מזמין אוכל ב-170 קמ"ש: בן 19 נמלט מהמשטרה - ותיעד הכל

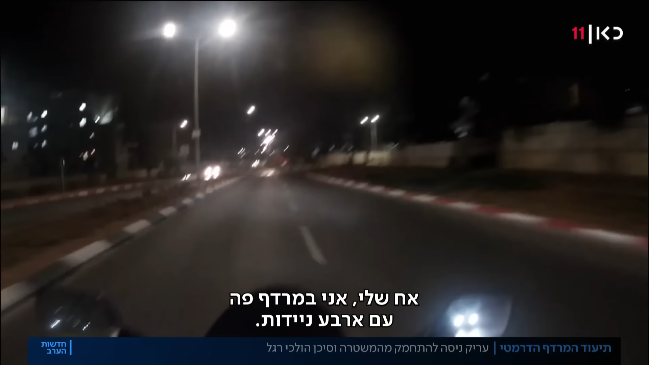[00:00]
אין שניין מברבקנו את האומה לעלות, אני דברת כאן, ביי טיעוד כזה לא רואים בכל יום צעיר שנמלט מהמשטרה במהירות של יותר מ-170 קילומטרים לשעה חוצר המזורים אדומים ואפילו, תאמינו או לא, מזמין ארוחה תוך כדי ובלי לשים לב, מתעד הכל במצלמת הכסדה שלו
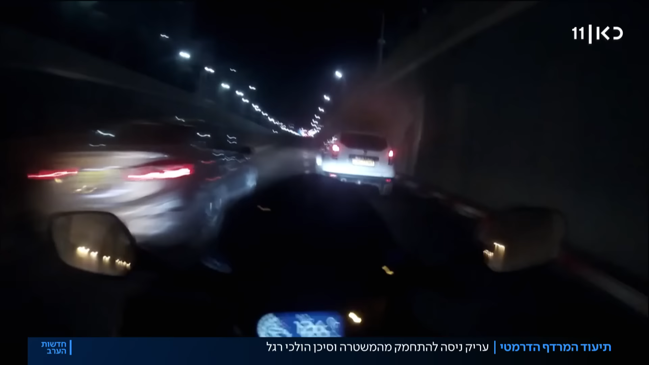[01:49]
למרות הלחץ והאדרנלין שלב גמליאלי ממשיך לצלצל לחברים תוך כדי המרדף וגם עונה לטלפון את בת הזוג שלו שבטח לא תהיה מרוצה מההסתבכות המתקרבת ומסנן גם ליאלי חוצה עוד צומת באור אדום ואז לא ברור איך מתעורר אצלו הרעב כשארבן הידות שואטות אחריו ברחובות העיר הוא רק חושב על ארוחת הערב שמחכה לו